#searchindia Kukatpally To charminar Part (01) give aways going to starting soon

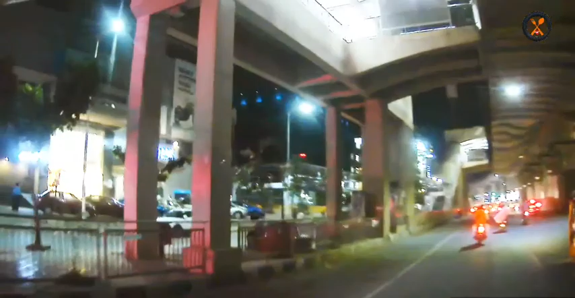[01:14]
इकड़ केली मानम की चूपिस्ट जेदाम, लेफ्ट लो बिग बाजार उन्टोंदी,
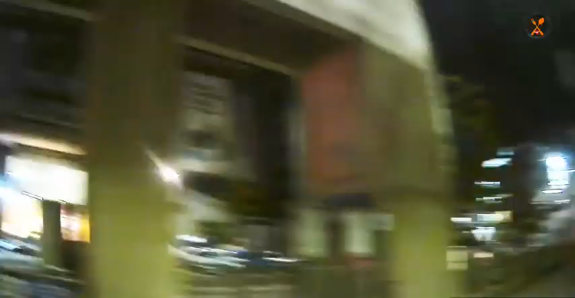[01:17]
कार्णिवल कुकटपली यान यूपिस्ट आद इकड़े उन्टोंदी,
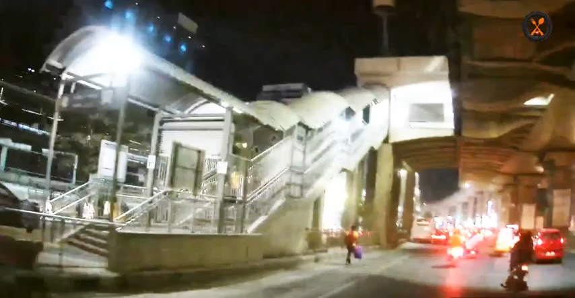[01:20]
ठीएटर चूज कोन्दी कोंचम, कंश्वीजावकन्दी
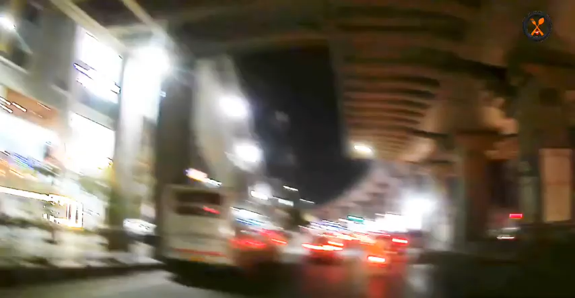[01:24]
इदी कुकटपली, कंश मुंदि केलते बीजेपी आविस उन्टोंदी,
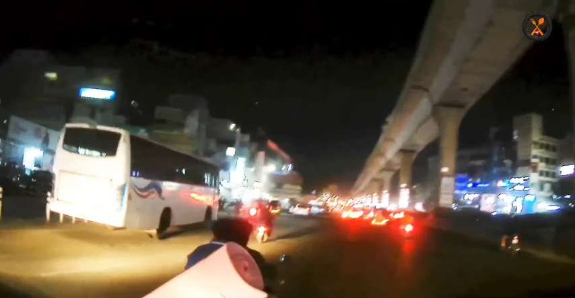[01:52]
प्रेजन्ट मोत्ता मिया आंता कुकाट पली फ्रेंड्स, मिर शाप सानी क्लियर का जूस कोच्चू, SBI, ATL, लेफ्ट लावस से माने केदी BJP आफिस,